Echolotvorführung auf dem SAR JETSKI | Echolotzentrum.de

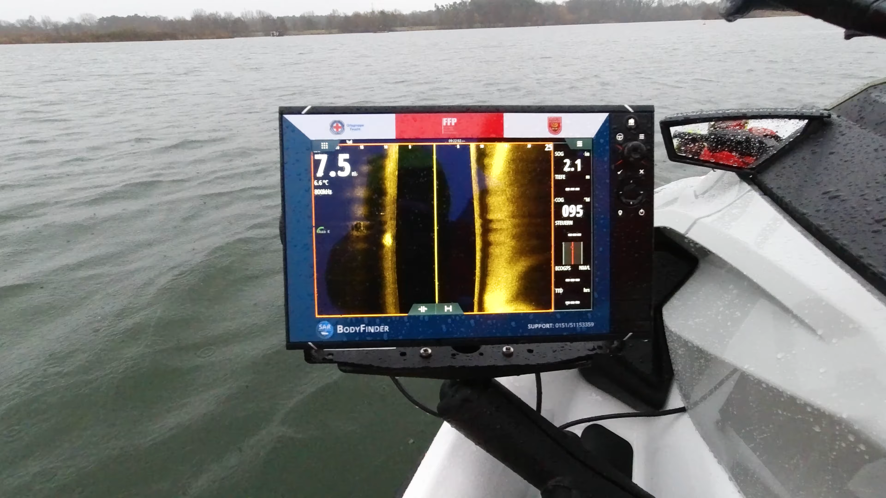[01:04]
Ihr seht hier die Wassertiefe, das sind 7,50 Meter.
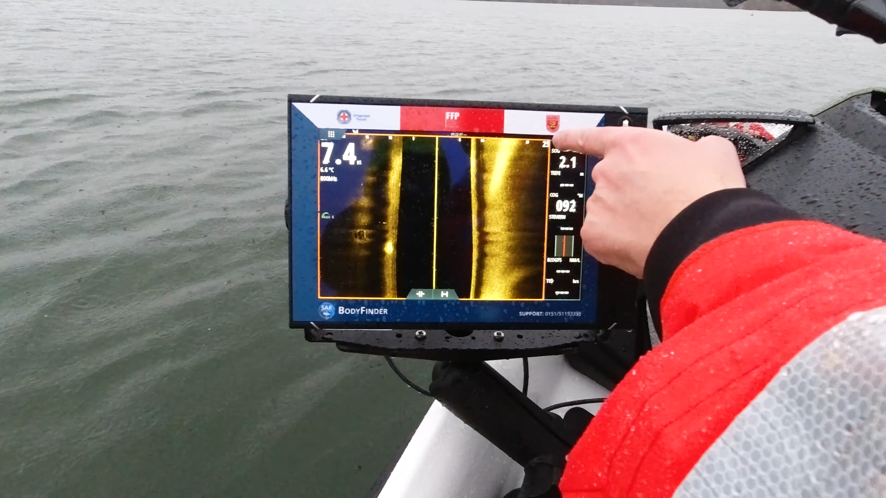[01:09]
Im Prinzip ist es so, 25 minus 7 ergibt den Bereich, den wir am Grund abtasten können.
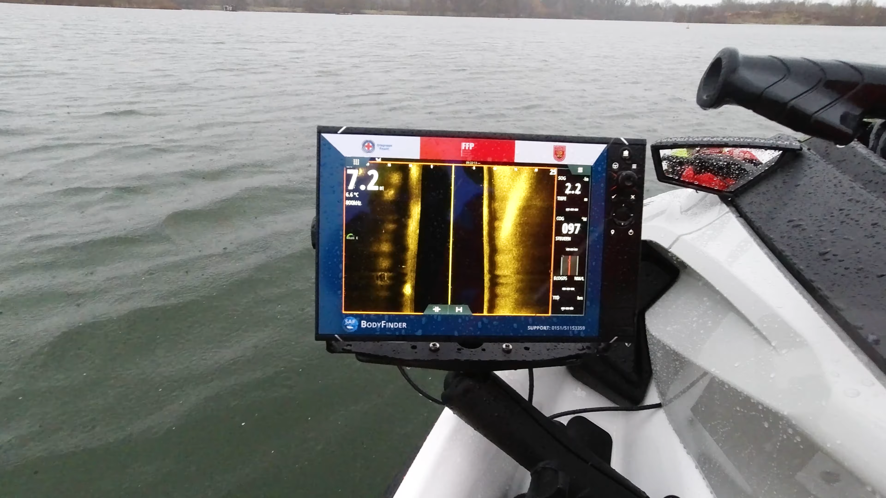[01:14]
Also wir sehen 18 Meter rechts, 18 Meter nach links. Wir sehen unterschiedliche Bodenhärten.
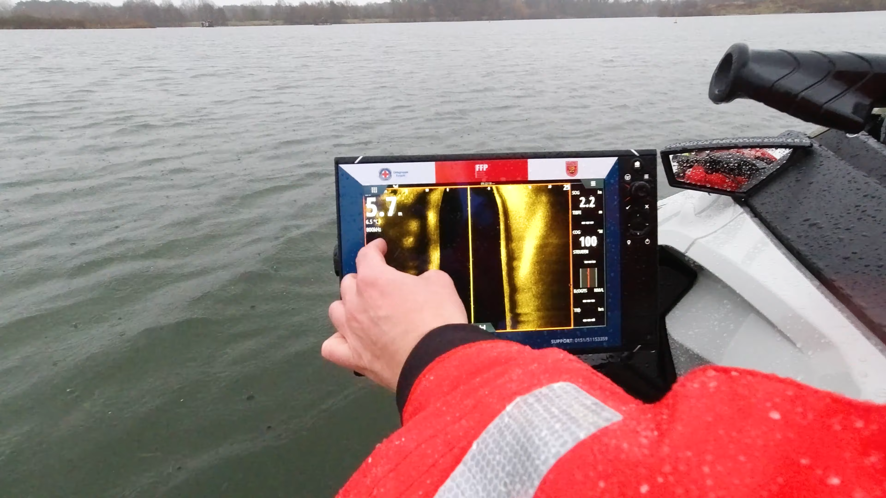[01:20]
Hier ist es weicher, hier ist es härter. Hier sieht man auch, dass es härter, das reflektiert heller.
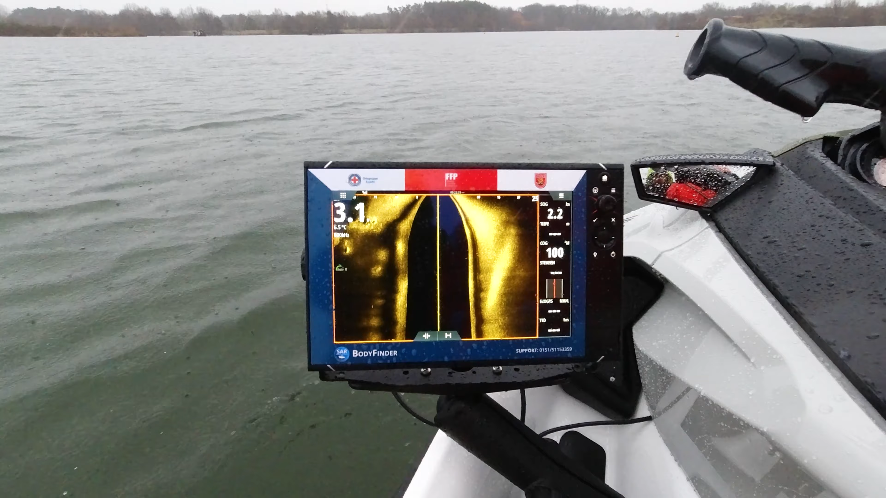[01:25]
Und jetzt sieht man, wie es hier ganz flach wird. Jetzt geht es nach oben. Wir sehen hier diesen Wulst nach oben.
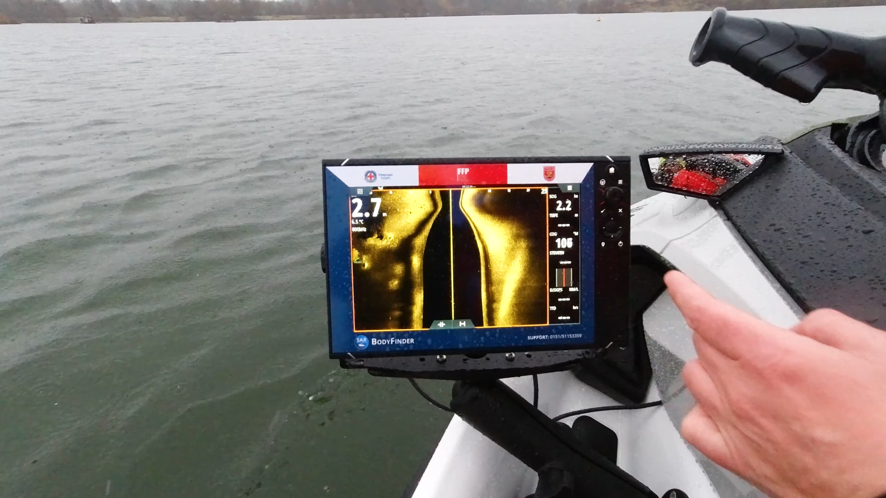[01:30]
Hier ist ganz flach geworden.
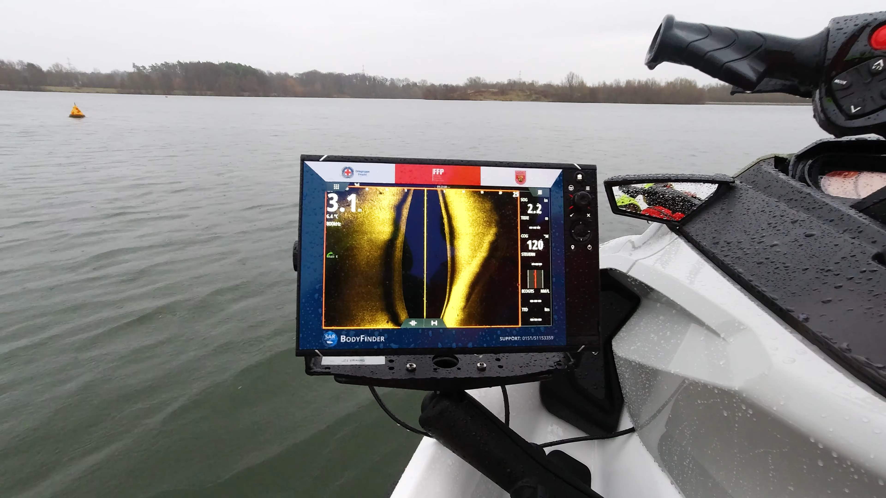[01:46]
Wir schalten jetzt einfach mal spaßeshalber die Downscan-Technik dazu.
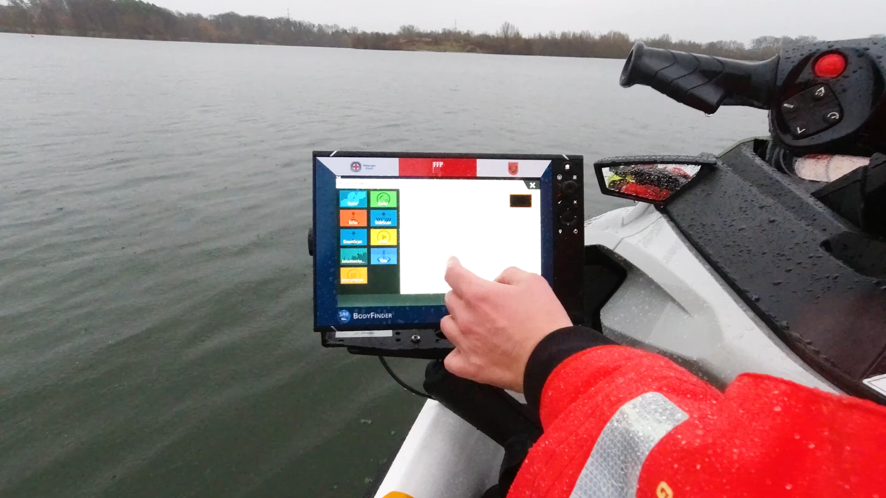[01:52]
Also wir nehmen das Sidescan. Wir nehmen das Downscan.
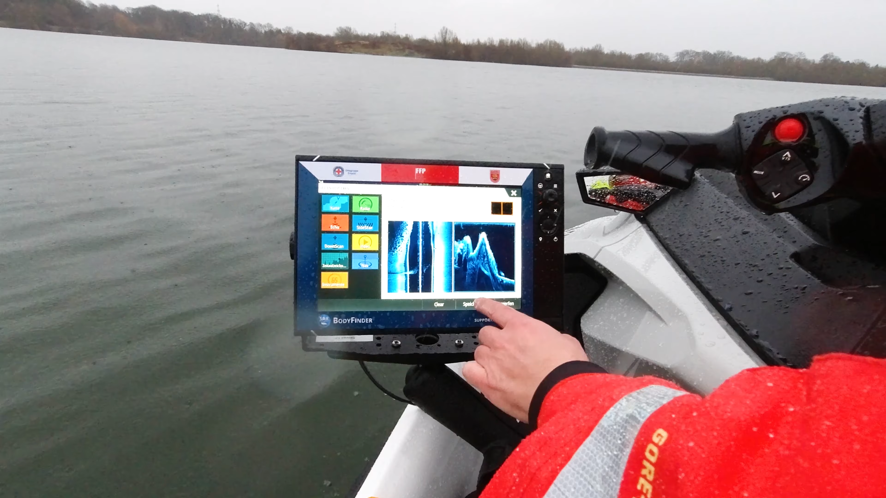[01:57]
Und jetzt schauen wir mal, ob wir da was erkennen können.
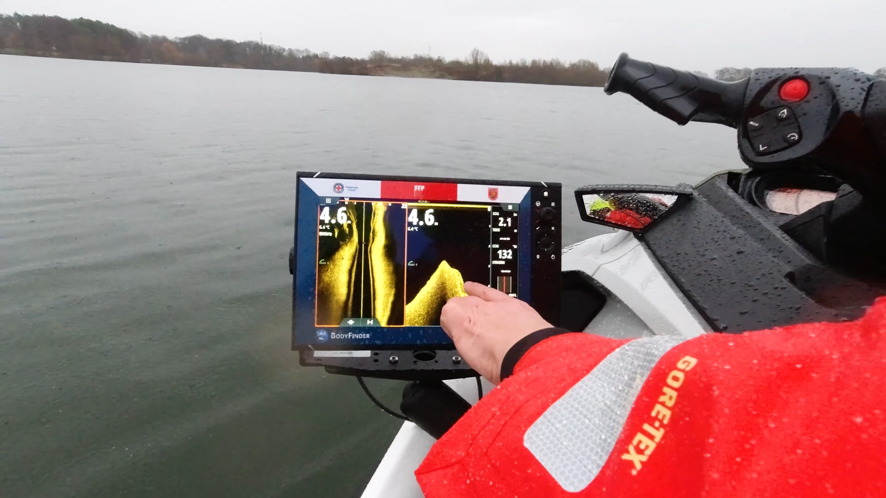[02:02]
Direkt an den Kanten hier zum Beispiel.
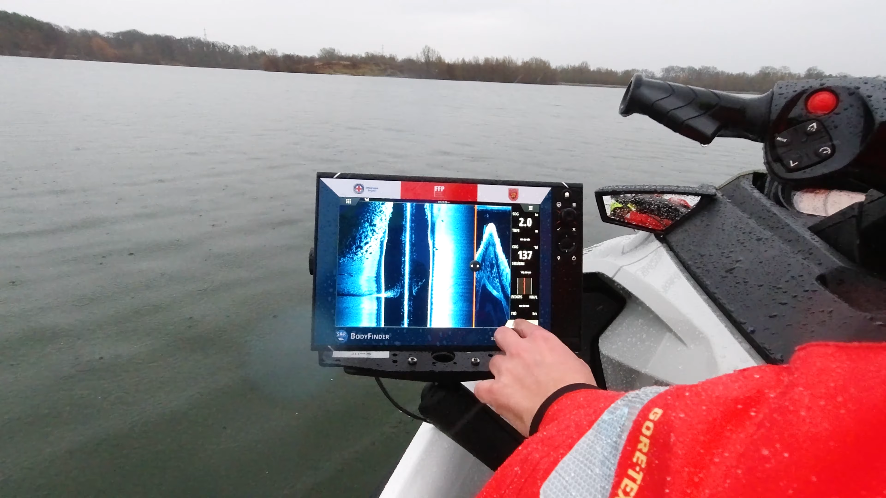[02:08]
Schaut mal hier, dieses Zerklüftete am Gewässergrund. Das ist eine Steilkante.
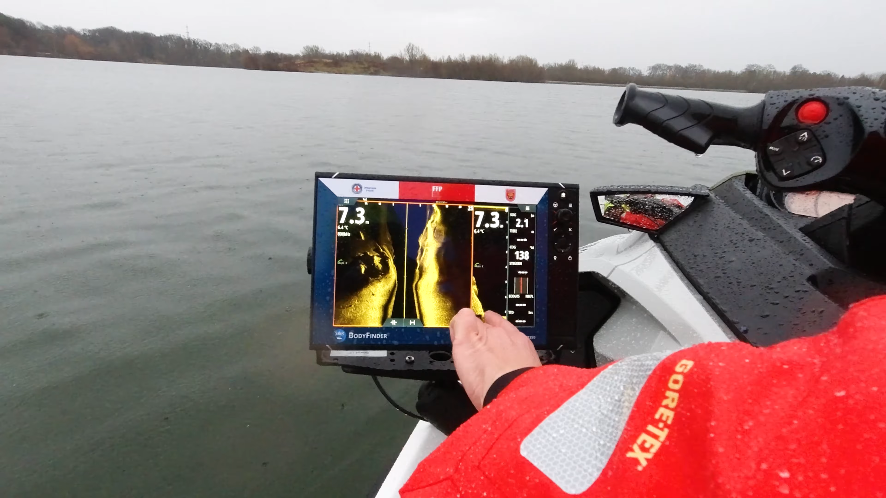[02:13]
Da wären normalerweise Fische zu finden.
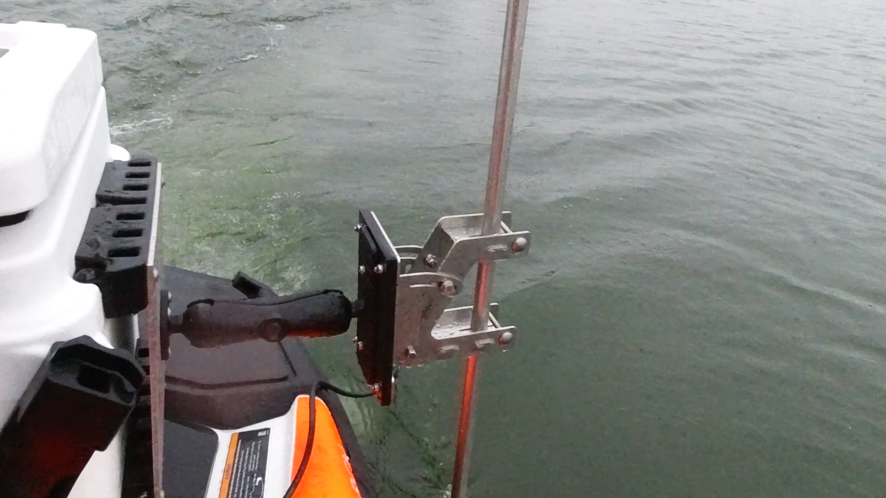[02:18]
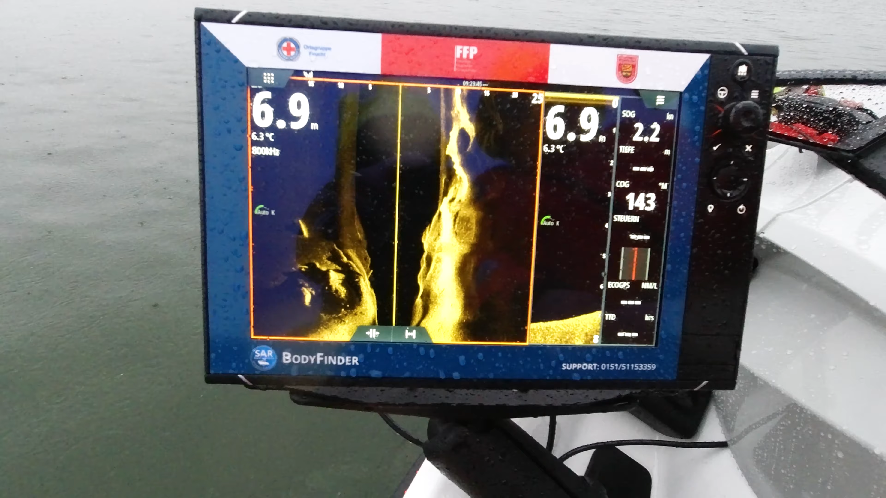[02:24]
On screen: depth 6.9 m, water 6.3°C
Rechte Seite total zerklüftet, das ist ein alter Baggersee, linke Seite geht es deutlich weiter runter.
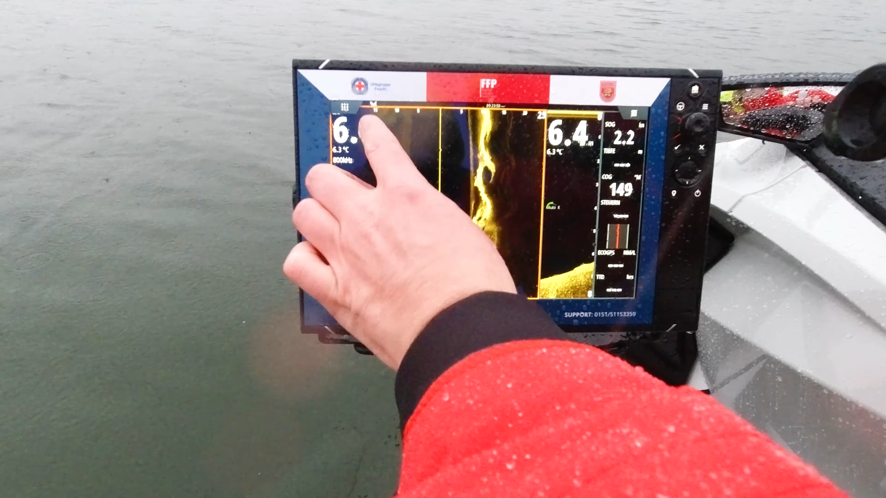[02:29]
Jetzt können wir natürlich auch Empfindlichkeiten verändern, wenn wir das möchten.
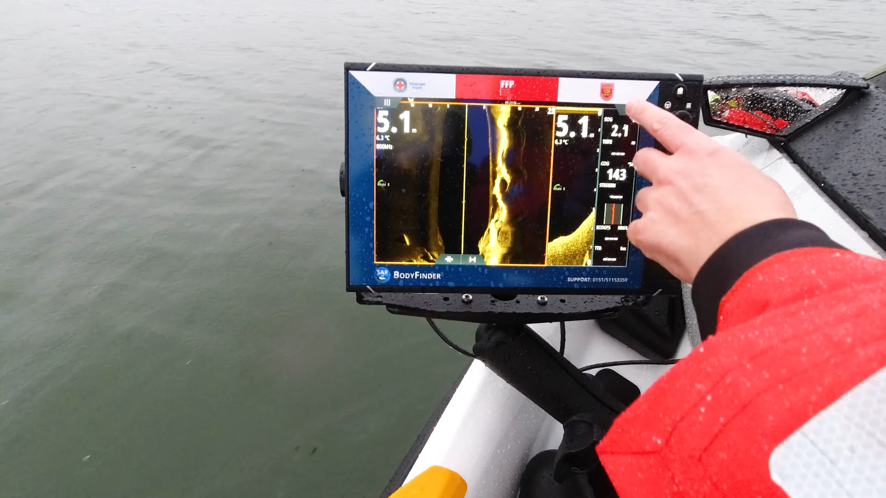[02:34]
Wir können hier reingehen und wir können den Kontrast etwas erhöhen, dass wir etwas mehr Helligkeit bekommen hier im Bild.
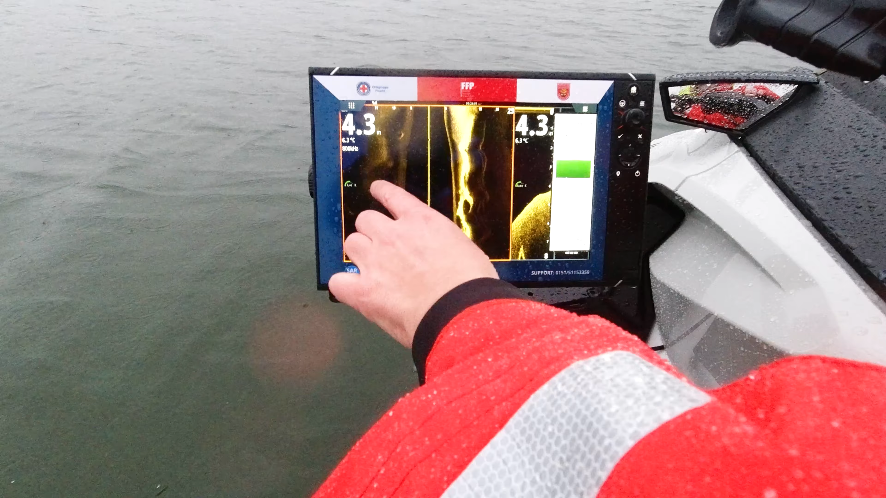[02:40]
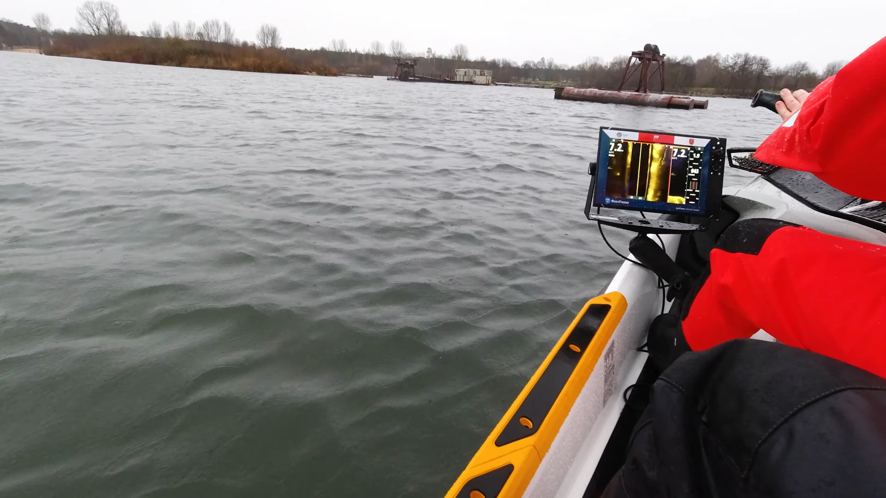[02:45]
Jetzt kann man auch schön erkennen, dass hier irgendwas mal über den Grund gezogen wurde.
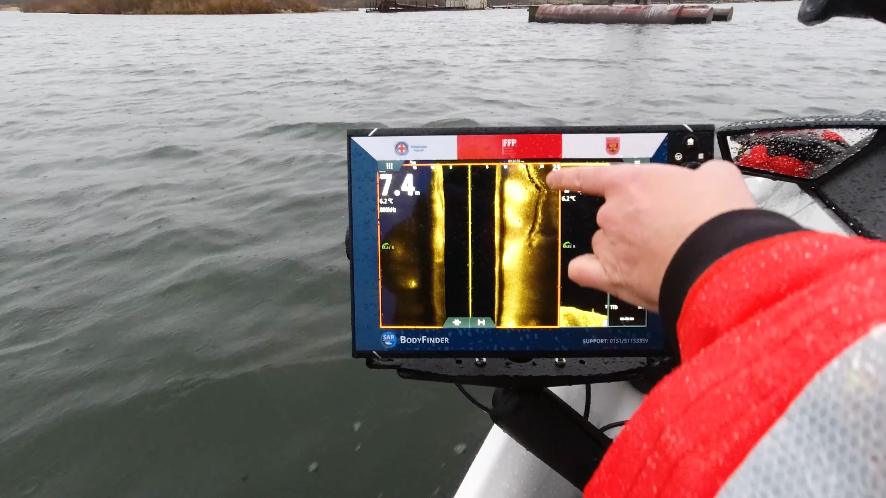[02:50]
Da ist eine richtige Furche im Grund.